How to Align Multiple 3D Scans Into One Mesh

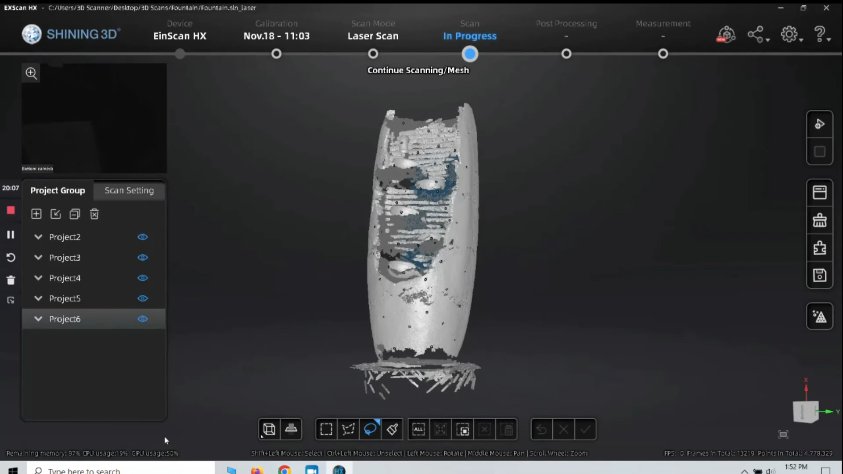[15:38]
at this point of course like I said we could continue scanning if we wanted
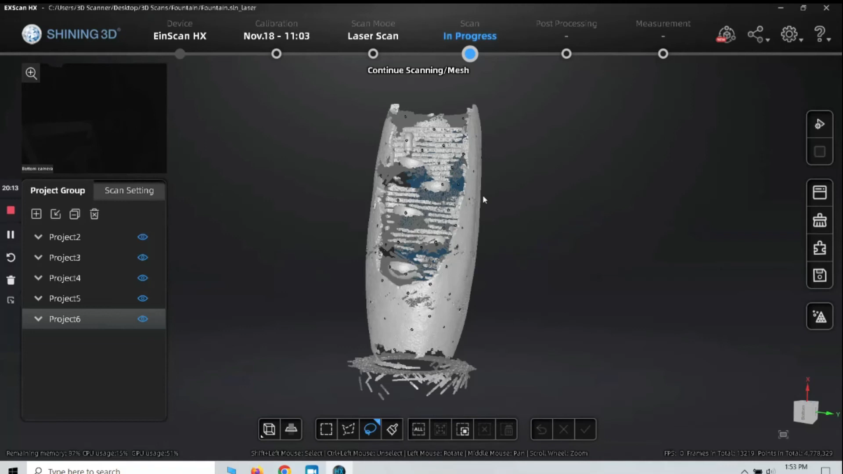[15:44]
or if you're done with that what you want to do is you want to click mesh model and the mesh gives you different options like unwatertight and watertight and there's a lot of nice settings here for optimization
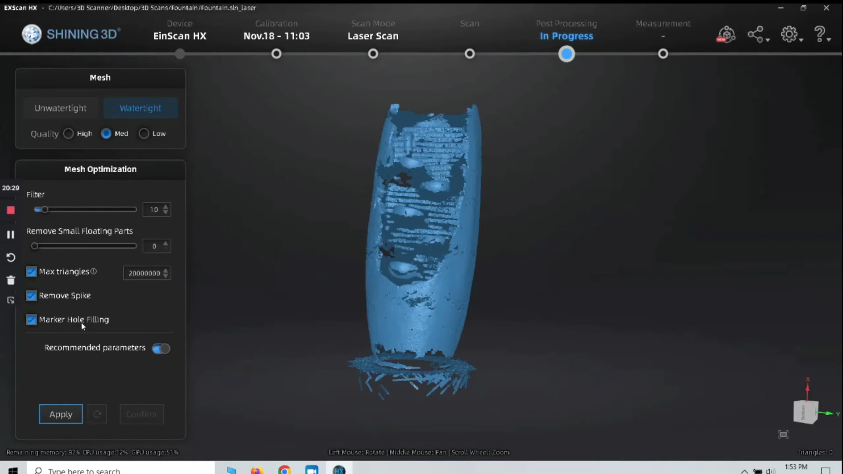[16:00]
I'm going to go ahead and click unwatertight and leave these default settings here and click apply
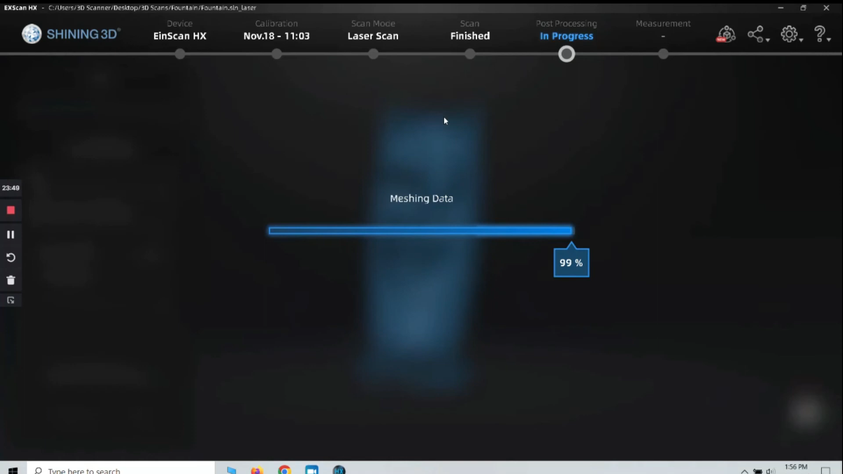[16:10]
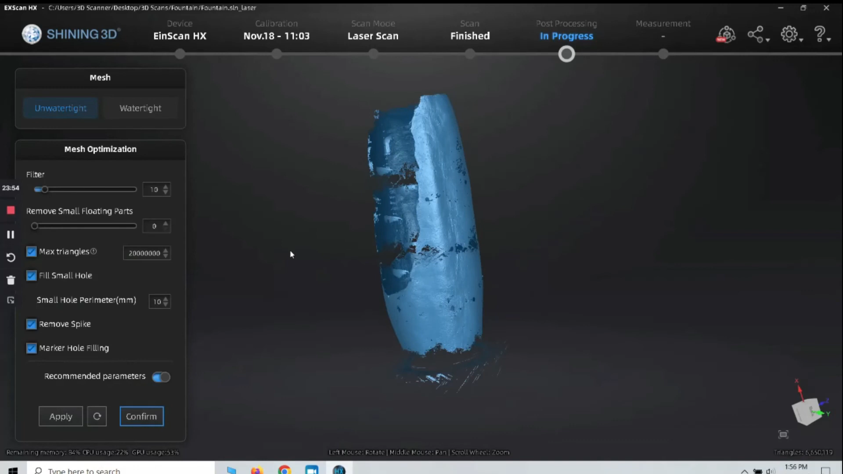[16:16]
very good so there is our mesh so what you can do is at this point simply click confirm
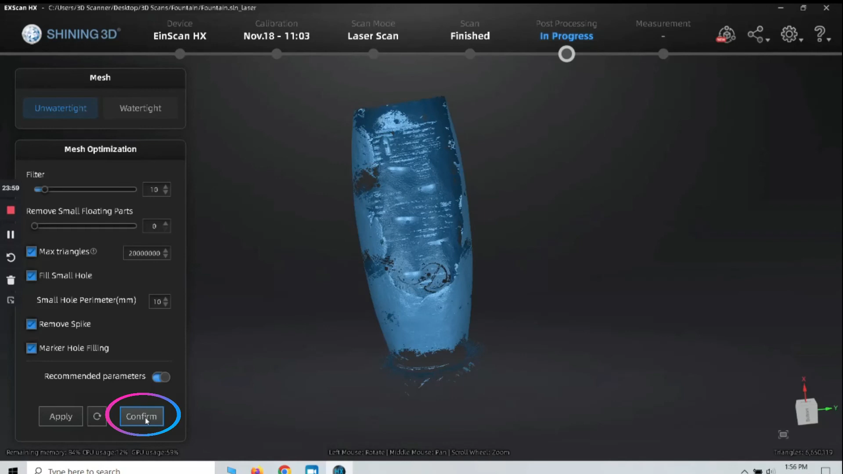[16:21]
and then over on the right side here it gives
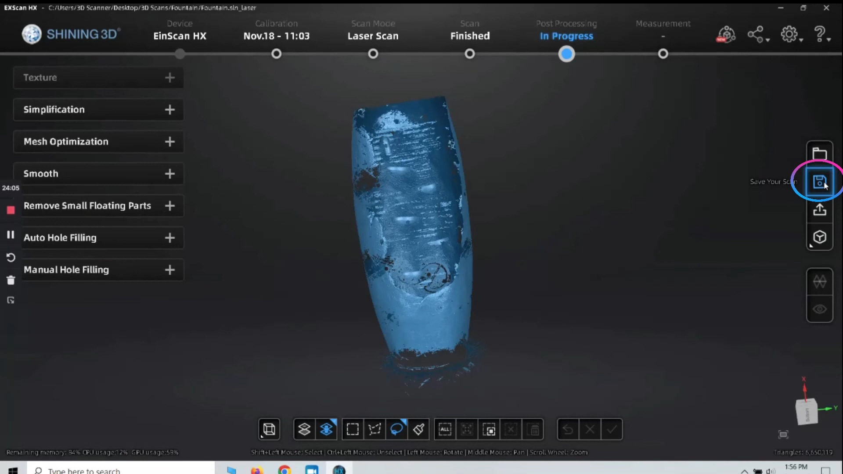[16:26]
you the option to save your scan so when you click on that it's going to give you a file name of